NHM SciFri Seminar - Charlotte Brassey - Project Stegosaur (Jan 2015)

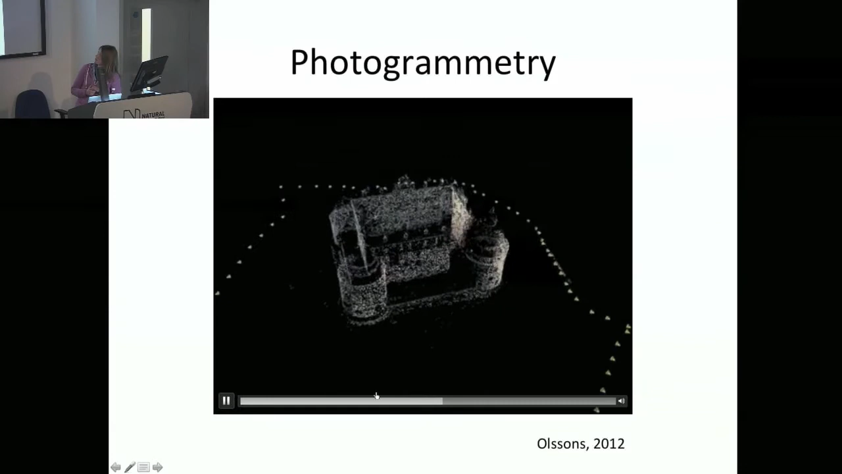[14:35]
This is on a large scale, so this is a fairly coarse point cloud. But this is the kind of stuff that I was doing.